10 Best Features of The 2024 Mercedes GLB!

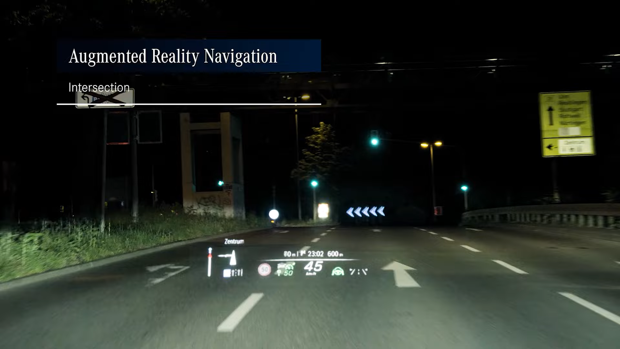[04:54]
So as you are pro to turn, the live camera feed will pop up in your digital gauge cluster, with directional graphics, such as arrows,